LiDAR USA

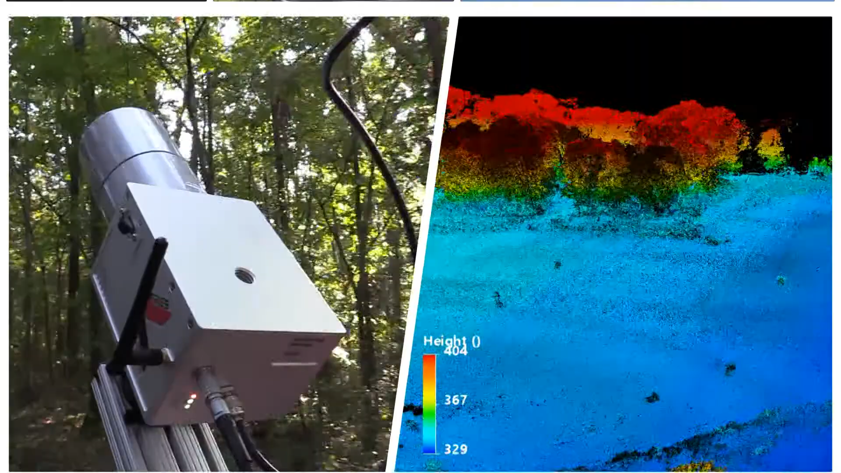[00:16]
Our A-Series HD32 captures 700,000 points per second,
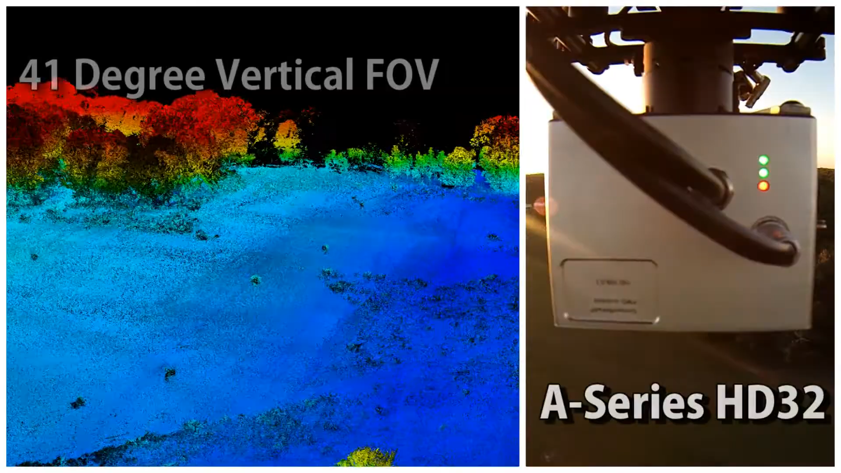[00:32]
With a 41-degree vertical field of view, you can make fewer passes and still get 3-centimeter accuracy up to 50 meters.
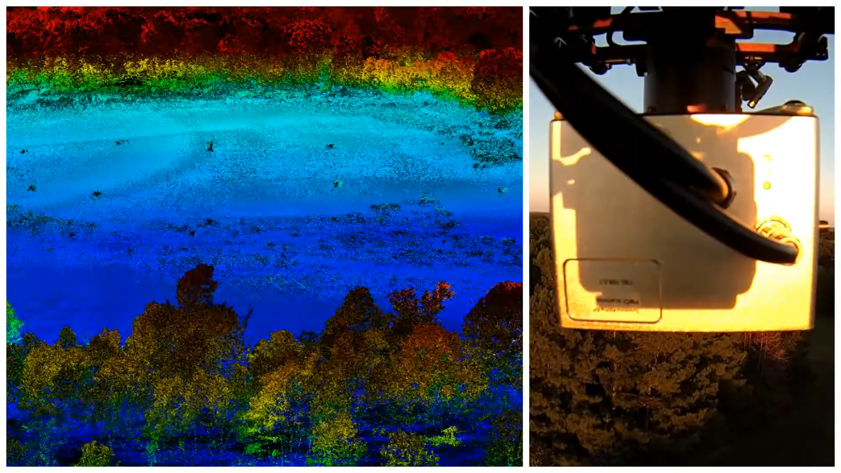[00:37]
Checking in at about the size and weight of your average tea kettle, the A-Series can be mounted to virtually anything.